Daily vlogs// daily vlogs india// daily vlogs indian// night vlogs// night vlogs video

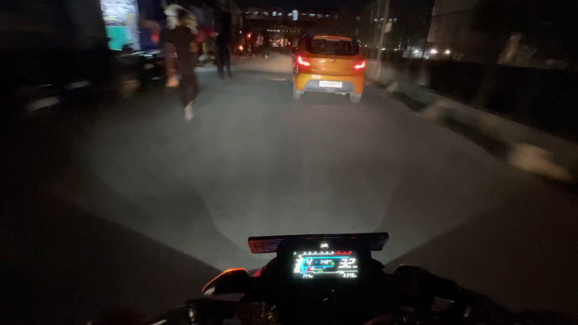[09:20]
है ट्रेंग तो मैं एंटर बनने वाला हूँ छनी एरिया में
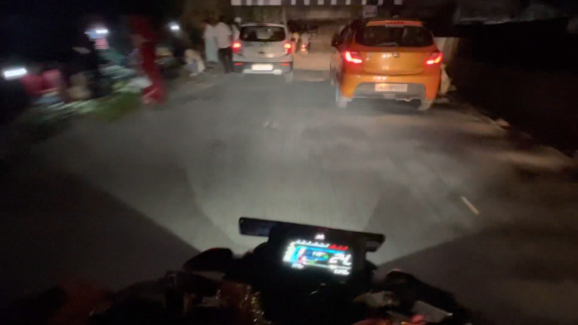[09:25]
कि रात के टाइम दोड़ा सा ट्रैफिक जाएं में अज़र सुबा की बात करें तो इतना नहीं होता है तो लेहिंग शाम के टांप अज वैसे तोड़ा कमी है तो देखा जाए तो मैंक्सिम टाइम बहुत ज़्यादा यहां पर
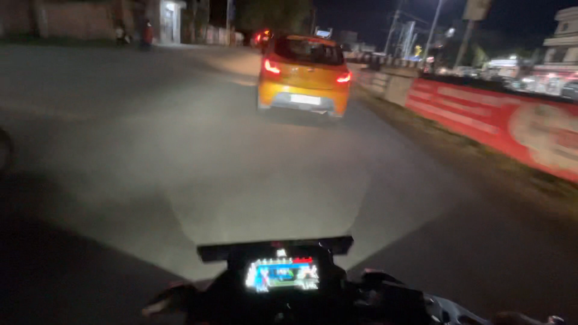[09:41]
ट्रैफिक होता है जो लोग चनी में रहते उनक
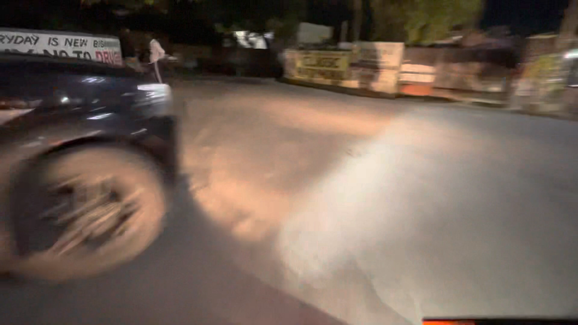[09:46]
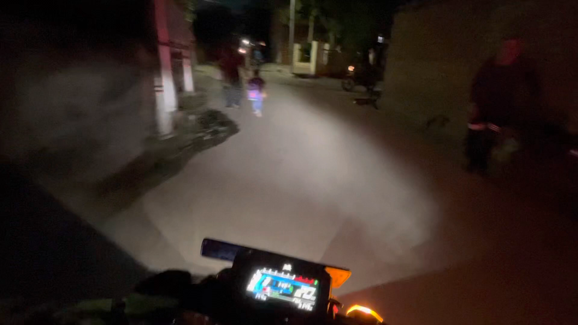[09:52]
बड़ी मुश्किल से बच्किया मैं बड़े दिमाग से मैंने काम भिया तो देख लेकिस रास्ते से आ रहा हूं मैं इदा सब आता है नहीं हूं लेकिन क्या करें वहां पर